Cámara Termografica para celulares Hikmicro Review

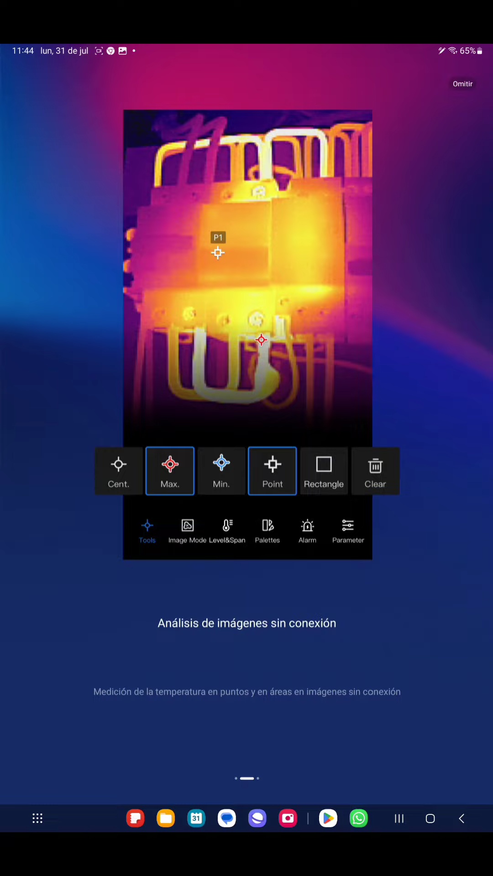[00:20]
Aceptamos, damos OK, ahí ya nos están mostrando las pantallas con las paletas de colores y ahora nos va a pedir que agreguemos el dispositivo para lo cual vamos a aceptar los permisos.
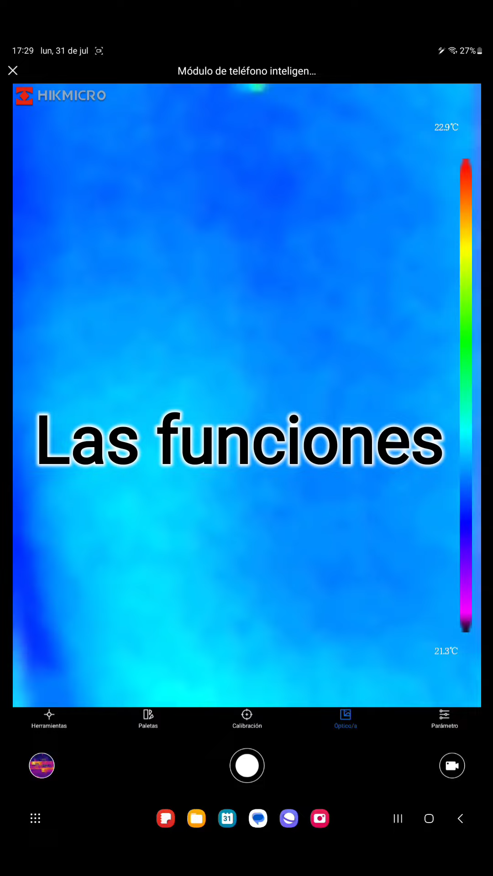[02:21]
On screen: scale top 22.9°C, scale bottom 21.3°C
Ahora vamos a ver las funciones que trae esta cámara termográfica para móviles.
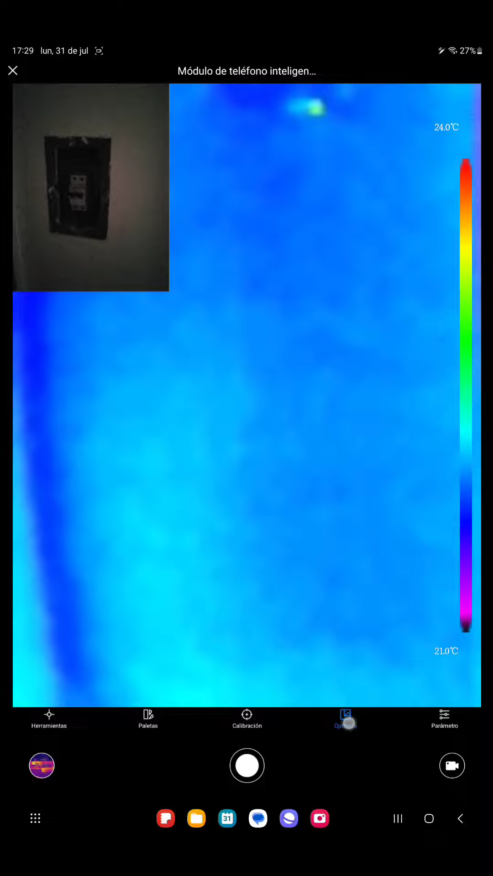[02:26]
On screen: scale top 24.0°C, scale bottom 21.0°C
Observen que se puede abrir una pantalla para poder ver a dónde estamos apuntando.
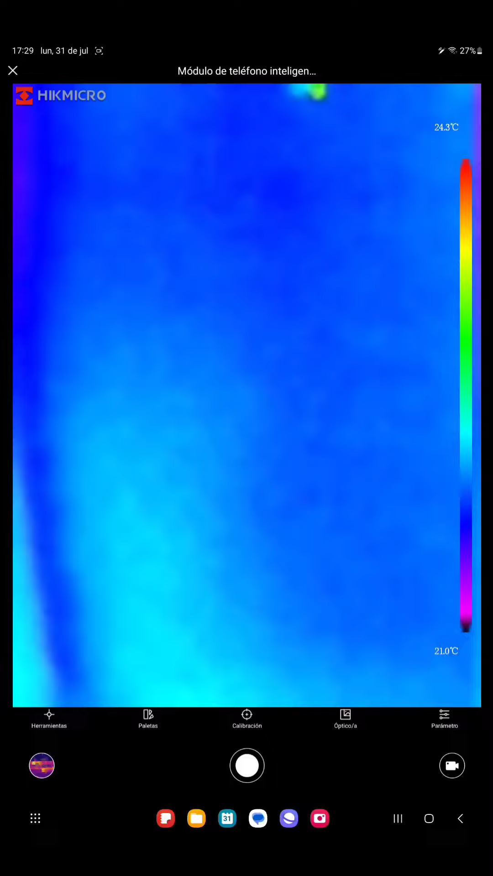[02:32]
On screen: scale top 24.3°C, scale bottom 21.0°C
También tiene autofoco, como están pudiendo ver. Y ahora vamos a ver algo que es bastante interesante, que son las paletas de colores.
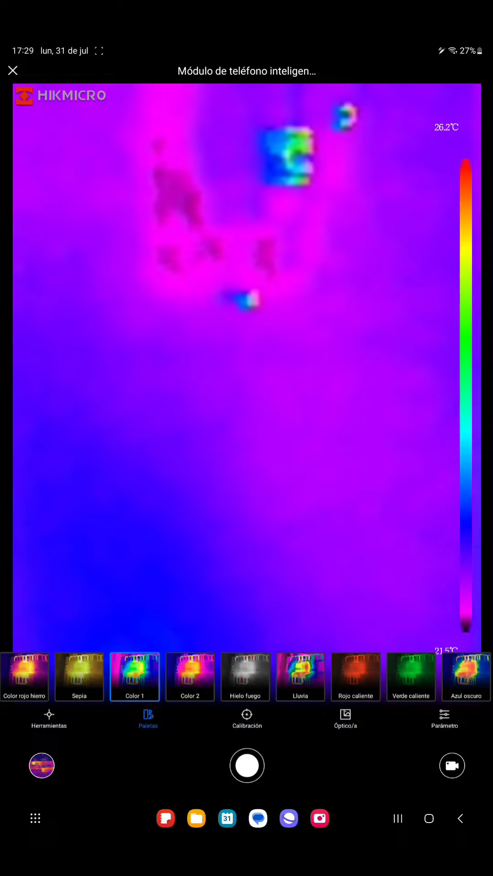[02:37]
On screen: scale top 26.2°C
Fíjense la cantidad de paletas que tiene para poder elegirla.
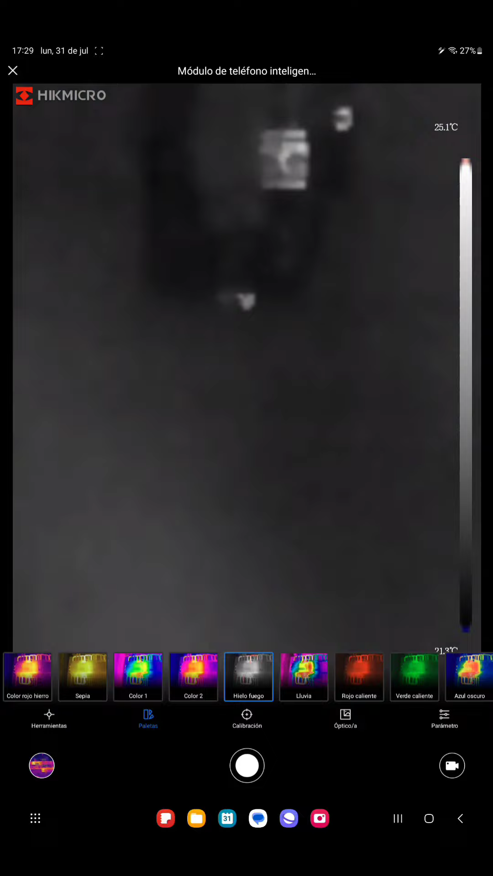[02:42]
On screen: scale top 25.1°C
¿Ven? Es como que hay para todos los gustos. Y a continuación vamos a empezar a ver si esta funciona.
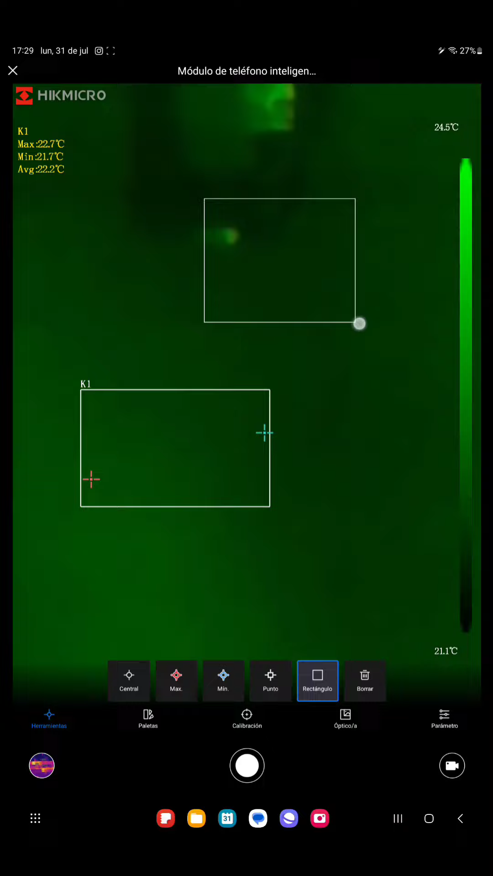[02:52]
On screen: max 22.7°C, min 21.7°C, scale top 24.5°C, scale bottom 21.1°C
Fíjense, puedo marcar ciertos rectángulos con las tres temperaturas, mínima, promedio y máxima. Ahora, observen otra función muy interesante,
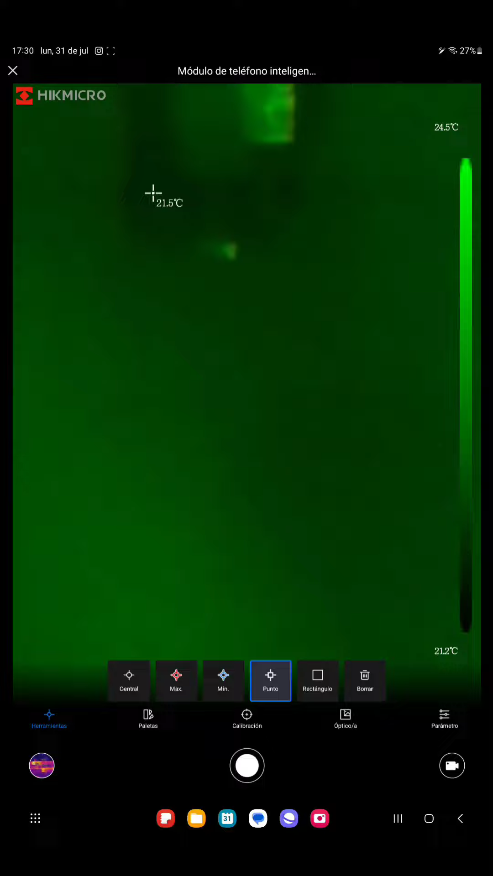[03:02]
On screen: spot 21.5°C, scale top 24.5°C, scale bottom 21.2°C
que es que yo puedo definir un punto para controlar temperatura en cualquier lugar de la pantalla, como acabo de hacer ahora, ahí arriba a la izquierda. También puedo pedirle que me mida la temperatura mínima,
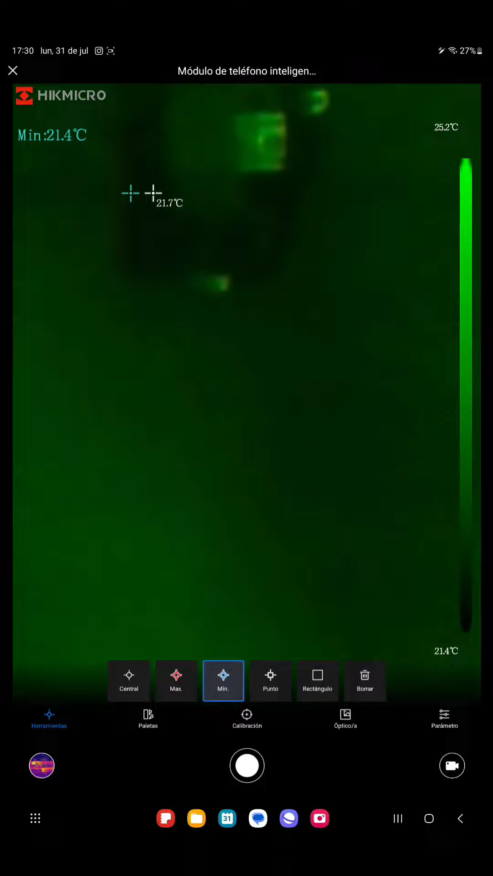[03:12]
On screen: min 21.4°C, scale top 25.2°C, scale bottom 21.4°C
pedirle que me mida la temperatura máxima, y también puedo definir otro punto, fíjense, en la mitad de la pantalla, digamos, en el centro.
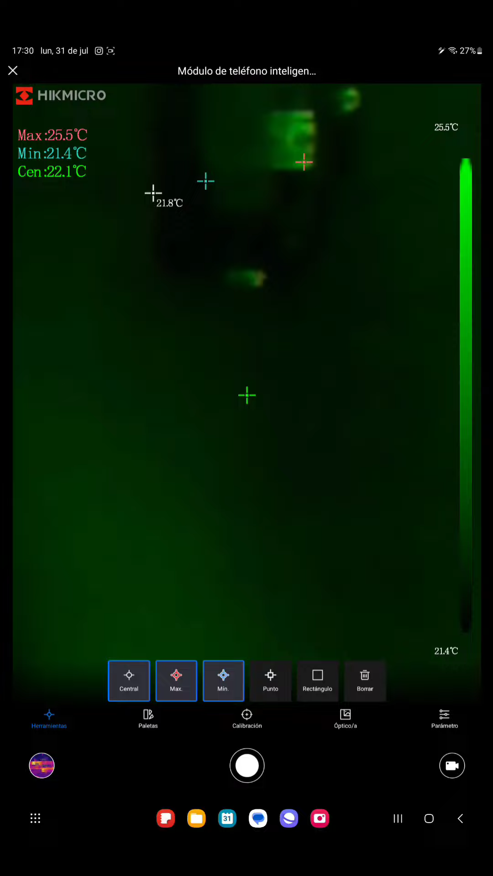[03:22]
On screen: max 25.5°C, min 21.4°C
Vamos a las funciones que siguen, y entre las funciones que siguen tenemos una que es muy importante, que es la emisividad.
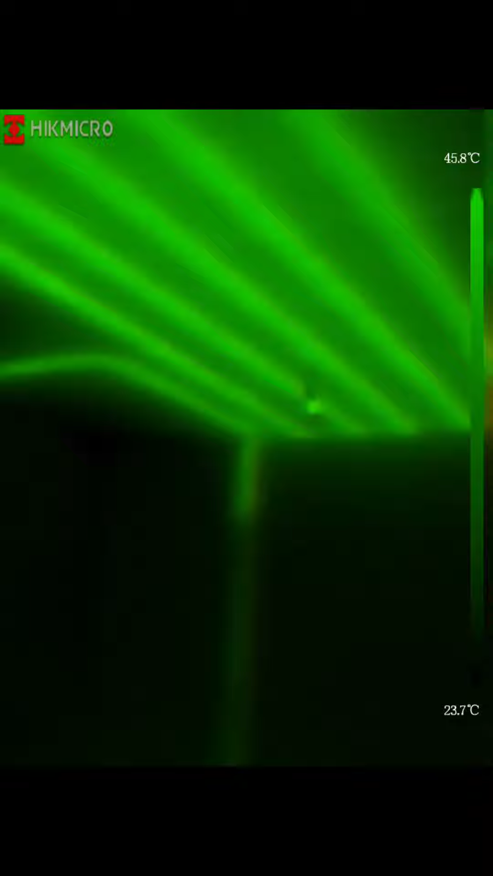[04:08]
On screen: scale top 45.8°C, scale bottom 23.7°C
Lo ven, estamos entrando en un departamento que tiene la calefacción de losa radiante encendida,
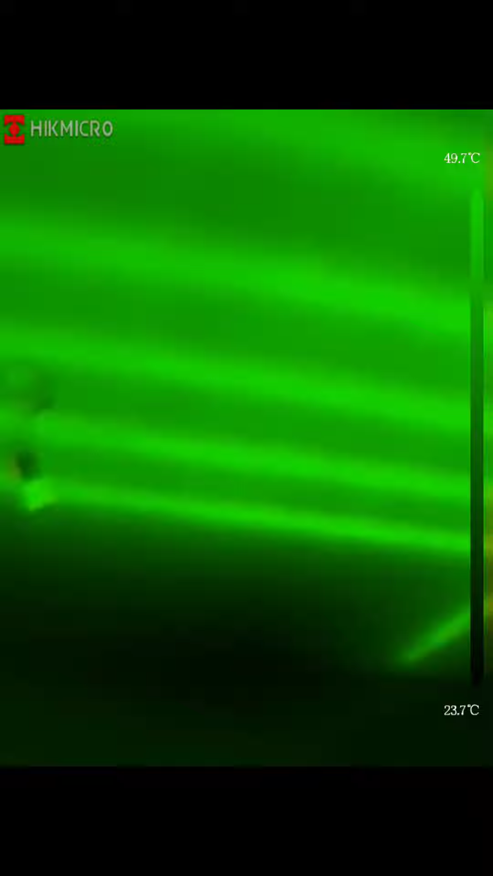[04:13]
On screen: scale top 49.7°C, scale bottom 23.7°C
y miren cómo podemos ver las cañerías de agua caliente que hay en la loza.